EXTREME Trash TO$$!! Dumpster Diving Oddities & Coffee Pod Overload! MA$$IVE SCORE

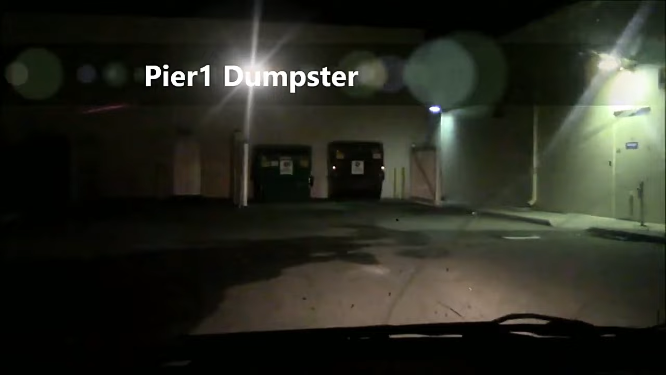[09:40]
Alright Pier 1 We ain't seen y'all in a little while This is our first like lit Gotta be nice to us Our first lit Pier 1